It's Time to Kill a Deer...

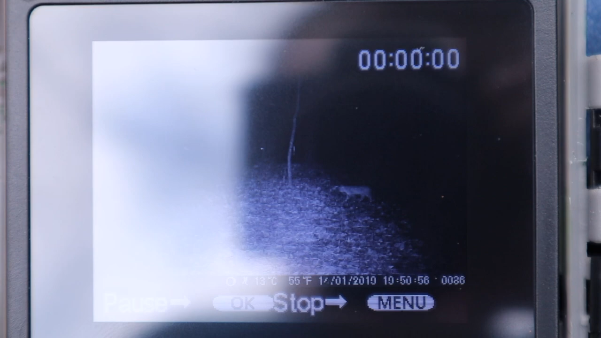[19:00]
Any of y'all recognize that animal? It doesn't have a tail and it's walking like a cat.